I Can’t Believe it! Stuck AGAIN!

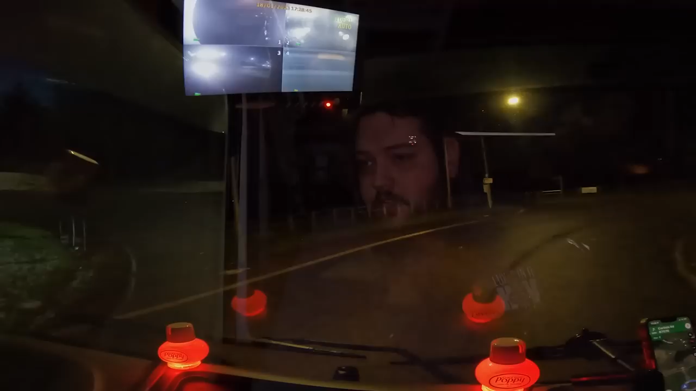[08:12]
It's just a case of finding a space to park in for 30 minutes. Let's go around here, and then when we want to leave, we go straight back down the M74.
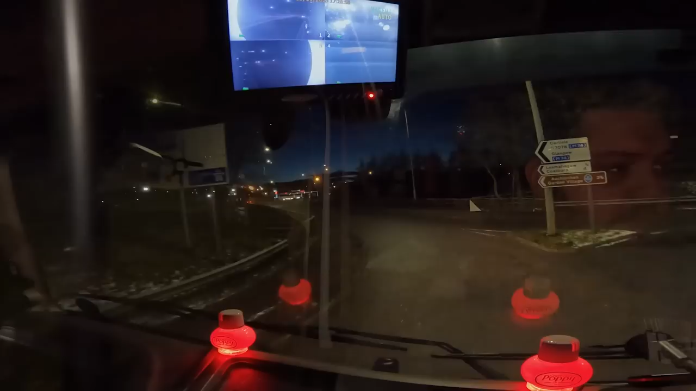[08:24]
So we're not coming too far off route either to get to it, which is good. That's what we want to see. It's all clear. Of course, if Route 74 is busy, then we'll have to go on to the next one. I think there's a road chef or something slightly further down, so we'll go down there.
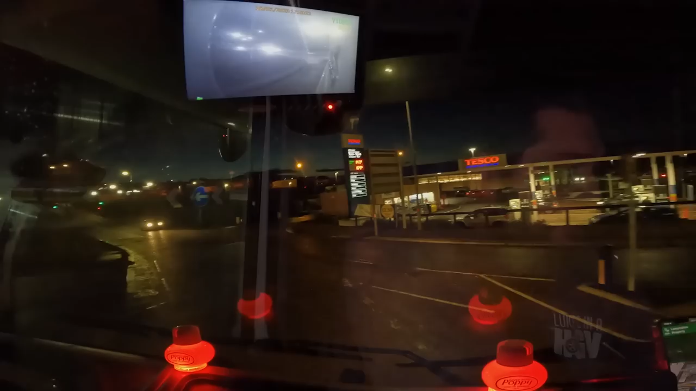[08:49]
We probably will go over 4.5 hours though if we have to go down there.
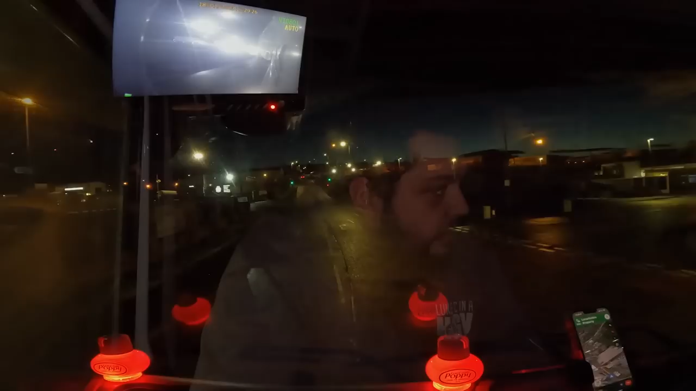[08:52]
So hopefully we don't have to do that. Right, let's take a left into here.
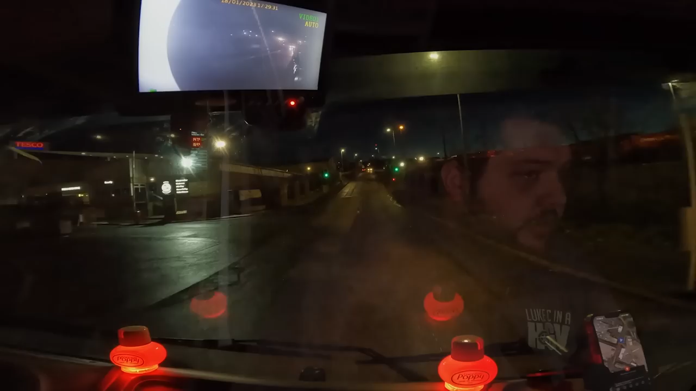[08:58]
Oh yeah, I always remember it's quite sharp, isn't it?
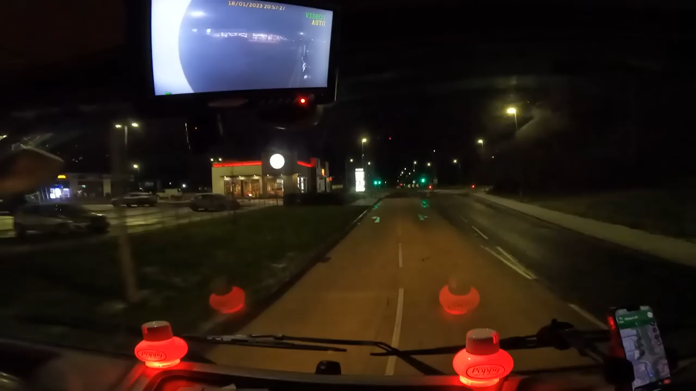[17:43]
Car behind me, taking up two lanes, go left, car's not followed me, so there's no one behind me right now. We want to take a right hand turn onto this road, it's called Caxton Road. There it is.
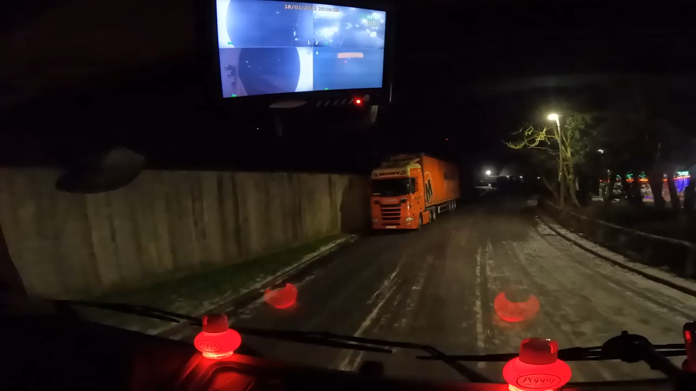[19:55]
That'd do me, if I can spin round.